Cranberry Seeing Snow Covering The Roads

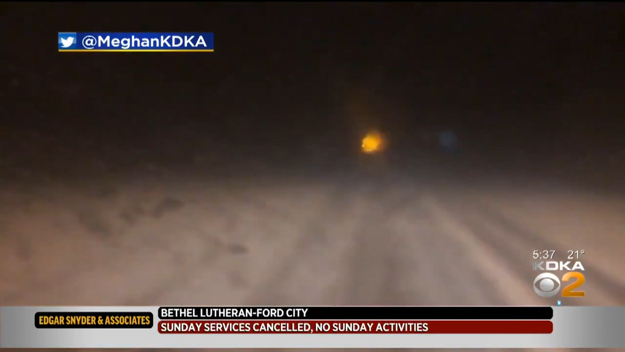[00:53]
2-4 AND THAT'S WHEN THE SNOW OFFICIALLY BEGAN. AND EVER SINCE WE'VE BEEN HEADING UP FROM CAMP HORN ROAD UP HERE TO SOUTH BUTLER, IT HAS BEEN SNOWING.